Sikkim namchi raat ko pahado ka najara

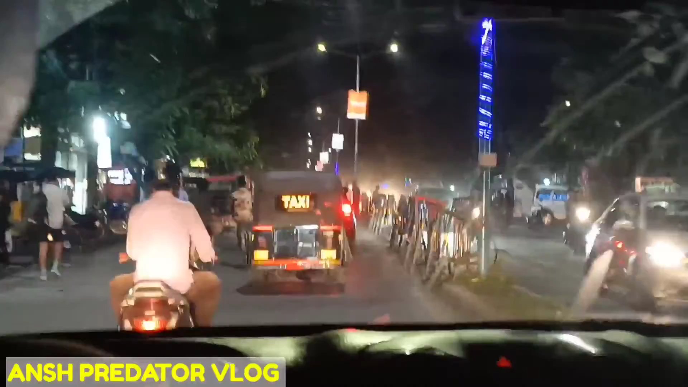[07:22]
गाइस हम लोग काफ़ी देर से पहाड़ पर रात में चलते चलते, अभी रात के 10 बज रहे हैं और हम लोग सुबह के 7 बजे से निकले थे और 10 बजे पहुंच रहे हैं रात को, और अब हम लोग आ गए हैं अपने एरिया में। तो चलिए फिर मिलते हैं आप सभी से अगले ब्लॉग में, तब तक के लिए धन्यवाद।